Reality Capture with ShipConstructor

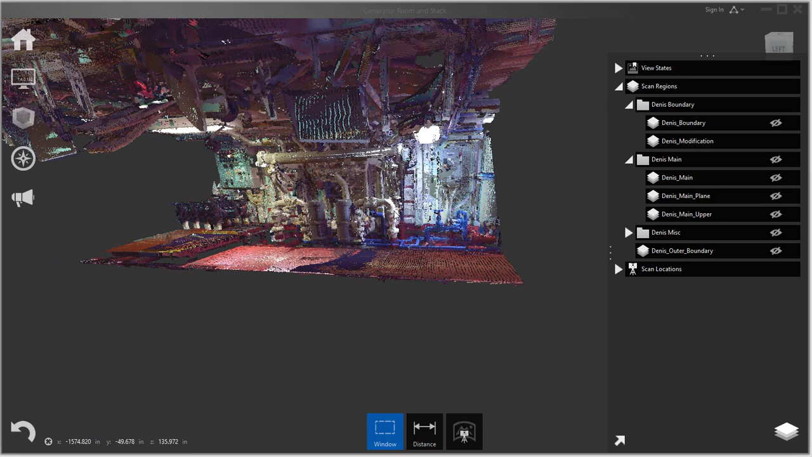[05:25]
But I still find this quite noisy so some tools that I use to
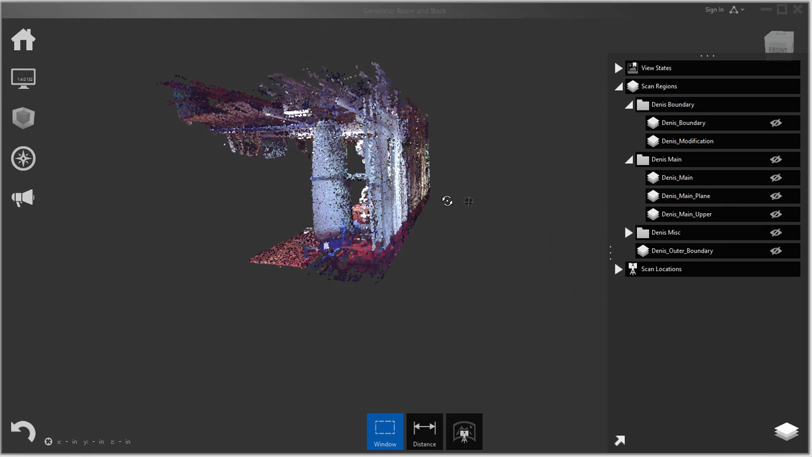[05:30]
kind of you know reduce noise is a way to select a plane. So if you go and use the selecting of the plane for this case I usually go a little bit more and then select my plane, select my three points.
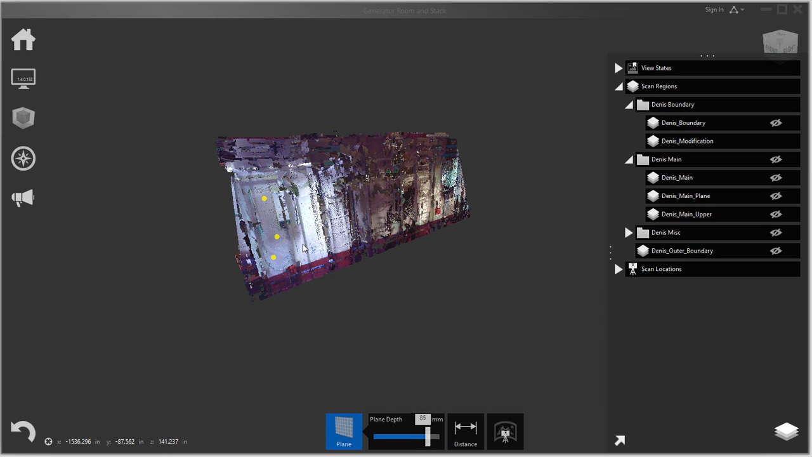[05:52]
It doesn't matter which three points you select it'll select it as long as they're in the same plane.
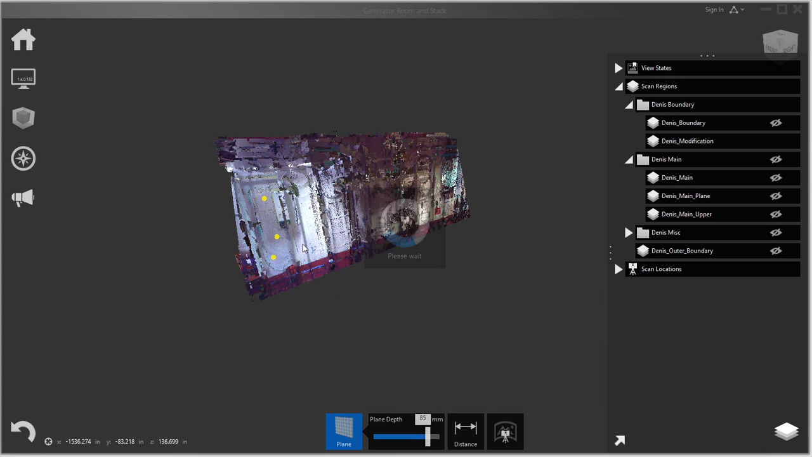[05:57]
And you can kind of see that it actually selected that wall.
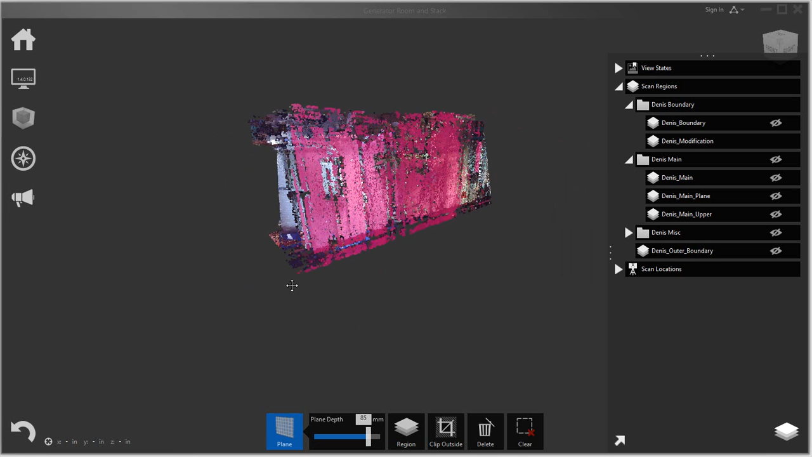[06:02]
So if I go and I then again create a new region.
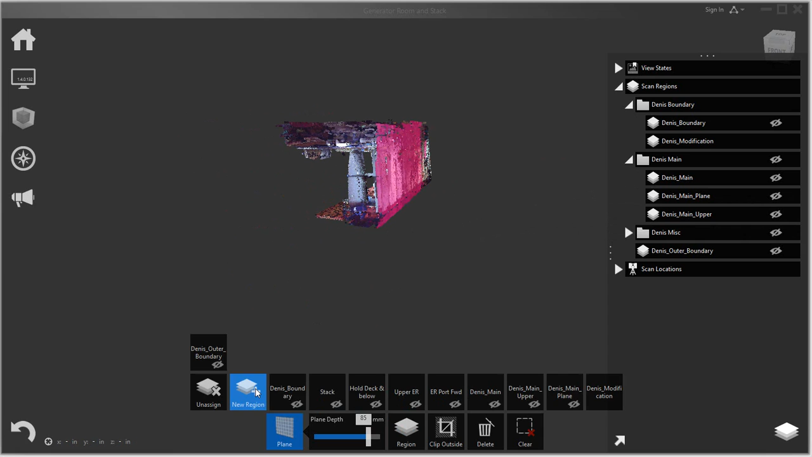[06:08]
I'll say wall one.
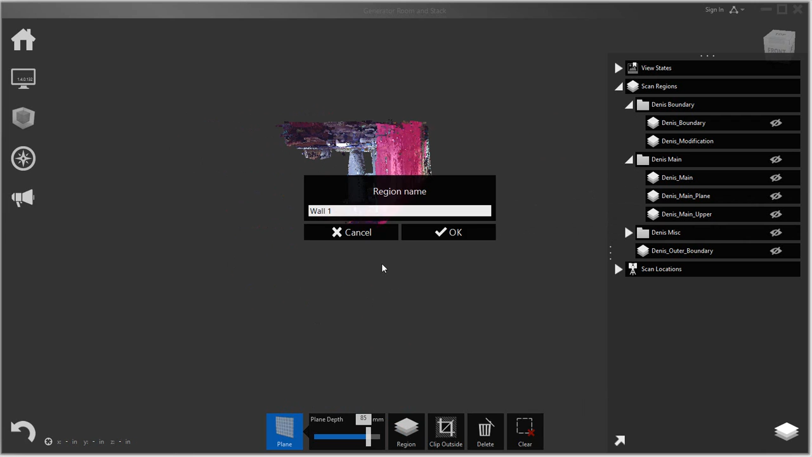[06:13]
It'll now put all those parts into
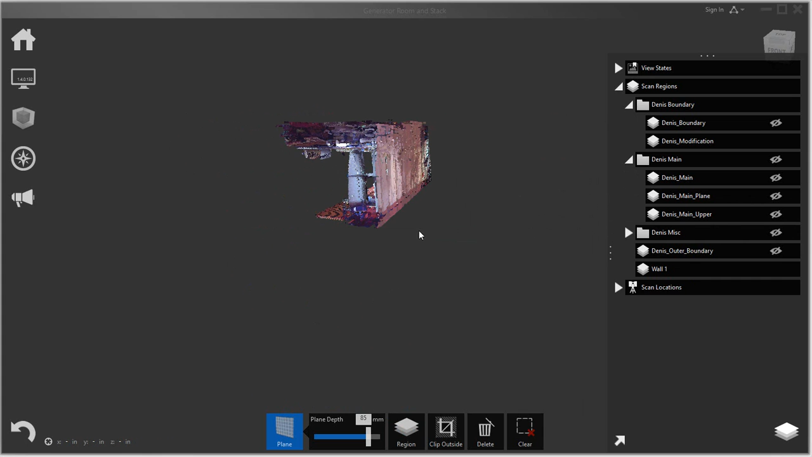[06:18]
a plane called or a region called wall one.
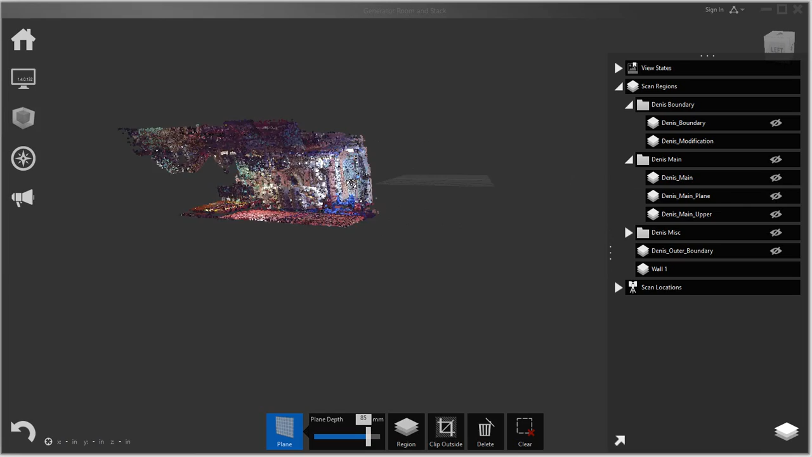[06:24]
But what you can see here is that when I'm looking on this side and if I actually hide it, it actually cleans it up a little bit.
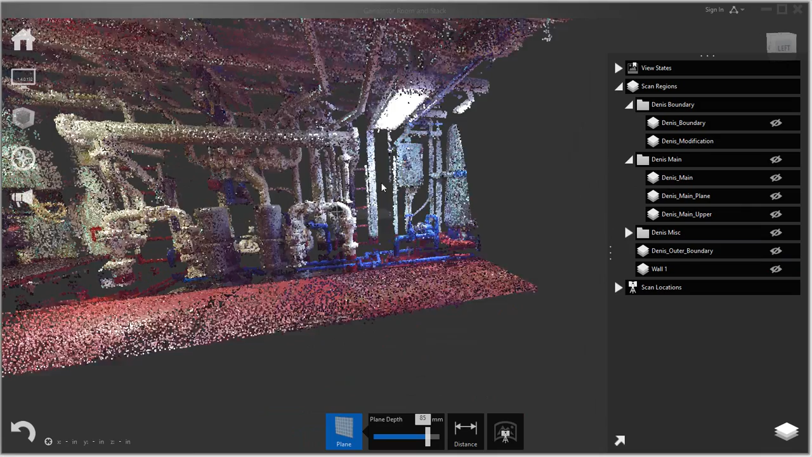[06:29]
It kind of reduces again the noise of dealing with point clouds which becomes
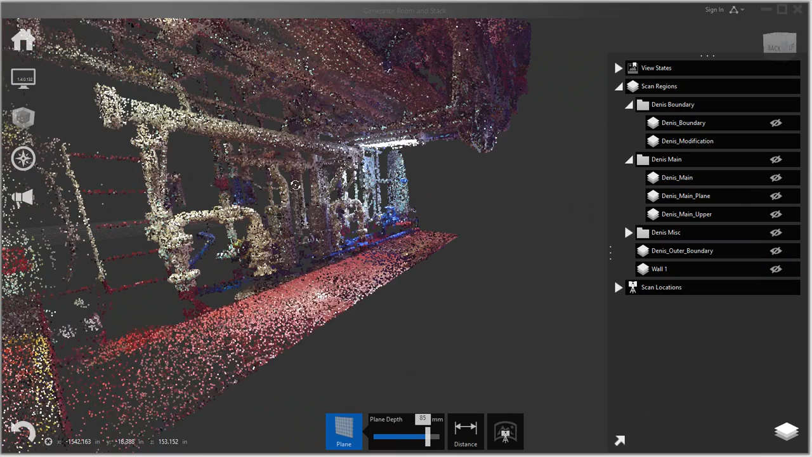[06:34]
probably the main issue dealing with point clouds. It's trying to get it very very clean.
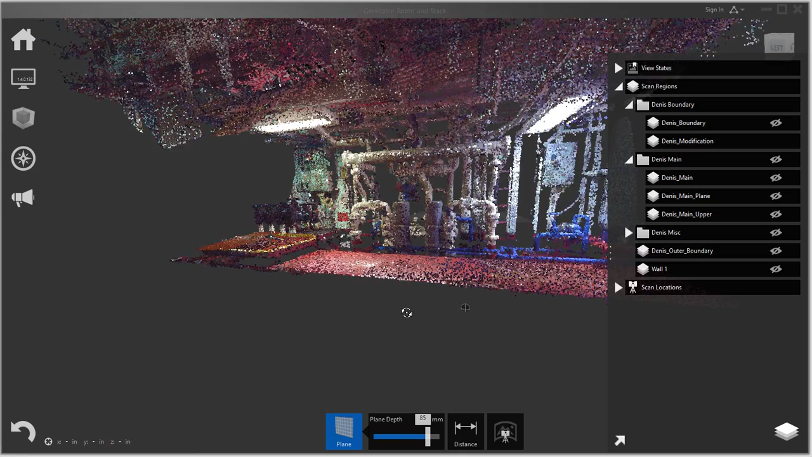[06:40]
So you can just do it again for example if you have this walkway and just select it again three points.
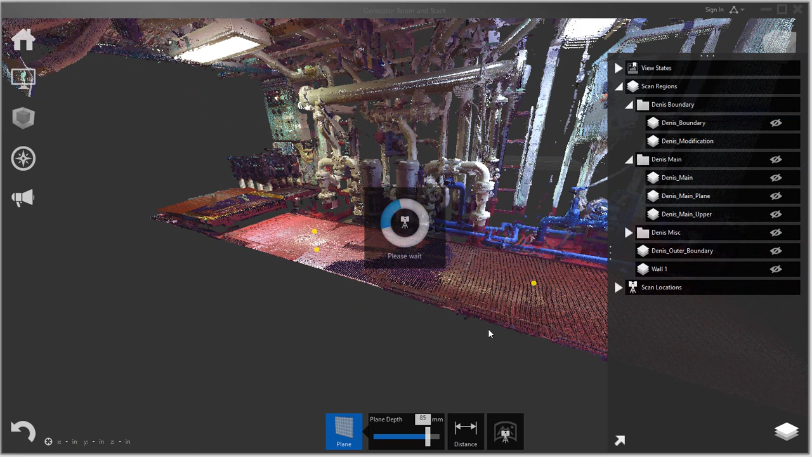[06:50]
And there it goes. You create another region and I'll say walkway
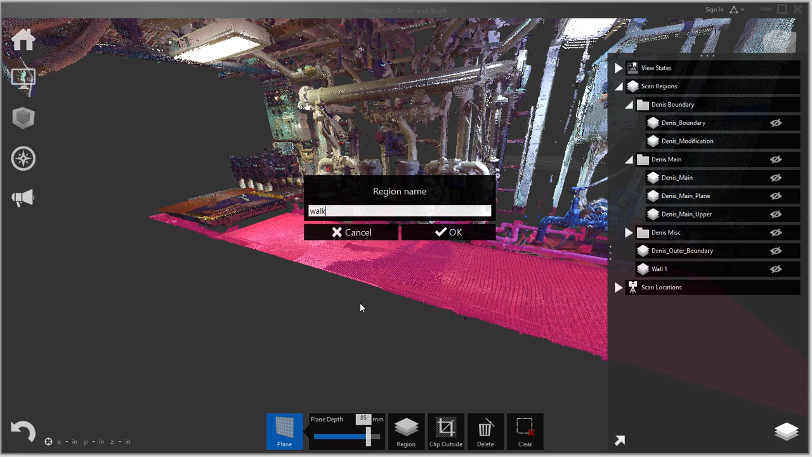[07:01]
and there it created my walkway. And technically this is a part of my other boundary that I was kind of working on. So I would want to select it in here because it's part of the original boundary that I was looking at.
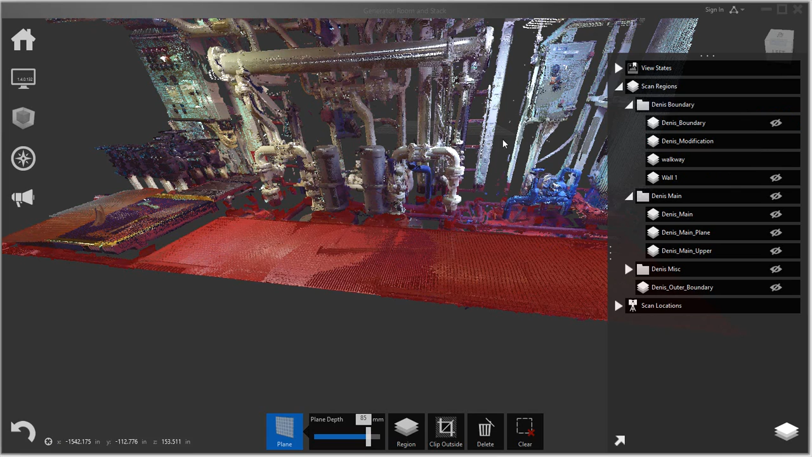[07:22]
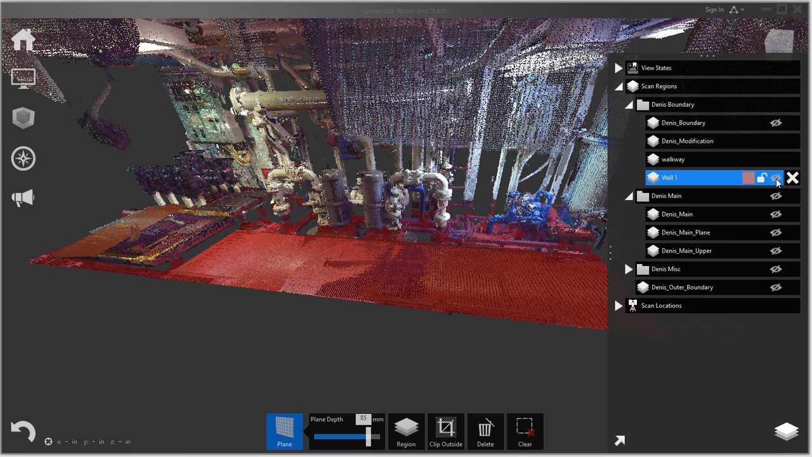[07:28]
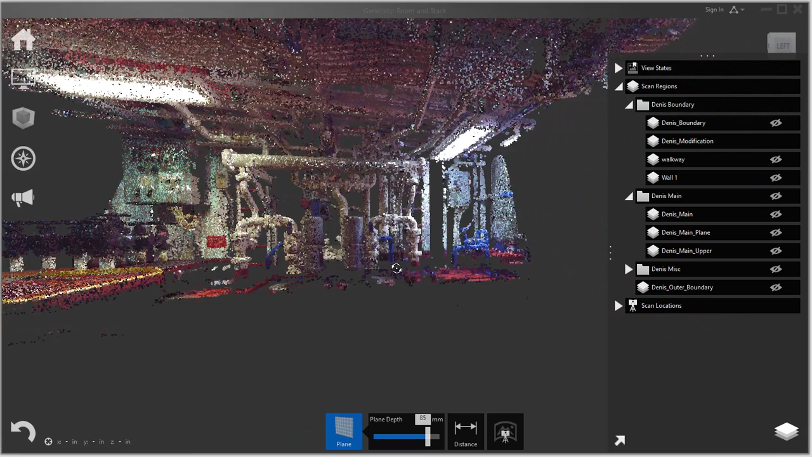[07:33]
So you can kind of see it starts cleaning this up a lot more and I can do the same thing with the ceiling if I'm not dealing with any of the geometry on the ceiling.